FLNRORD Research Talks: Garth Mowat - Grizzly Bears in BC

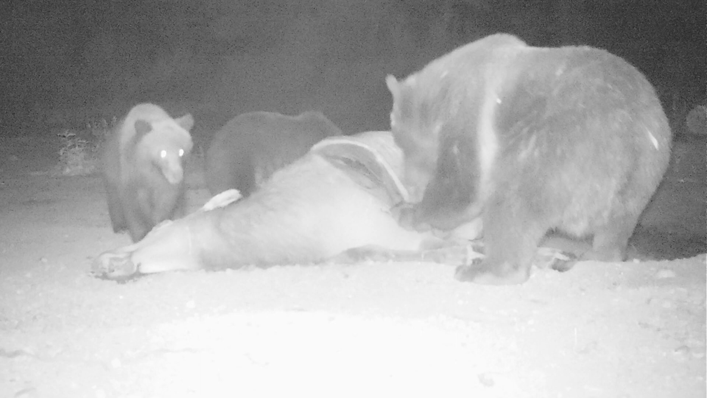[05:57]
This photo is of a sow and cubs eating an elk in a gravel pit and that elk was put there by highways workers.